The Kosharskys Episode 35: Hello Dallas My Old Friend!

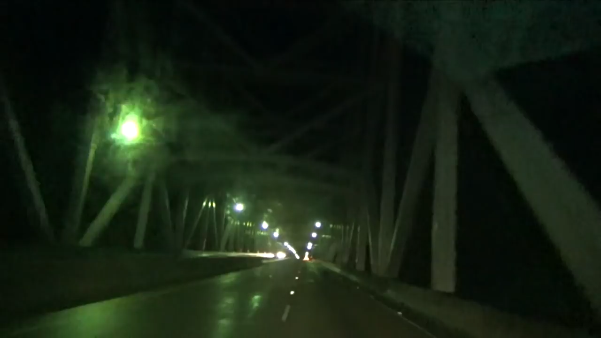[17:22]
We normally go over this during the daytime. This is the first time we've ever gone over this in the middle of the night. We're on our way to Louisiana. The Welcome Center's up here. We've made it. We've made it to Louisiana in the middle of the night. I'm excited. Say hi, Laurel.